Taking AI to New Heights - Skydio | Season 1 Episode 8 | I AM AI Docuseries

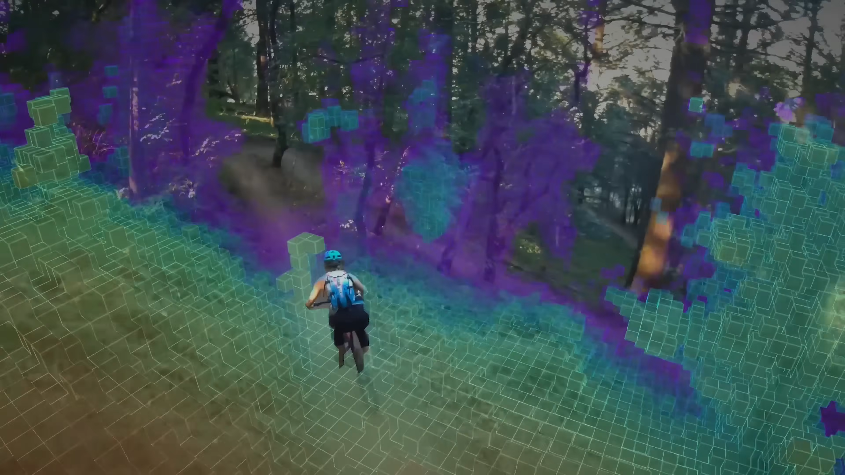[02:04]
You need to have a three-dimensional understanding of the world which comes from the perception and the computer vision
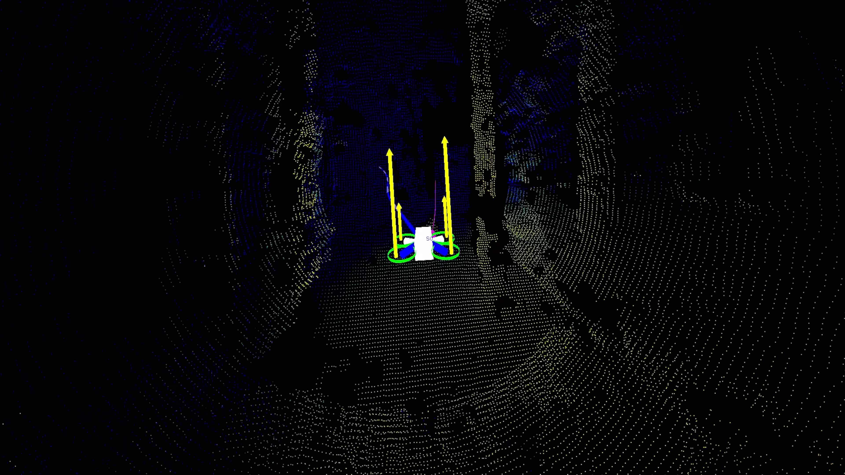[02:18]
It looks at what the person around it is going to do. It looks at the structure of the environment and then it uses all that information to figure out where it can go to fly in a safe and useful way.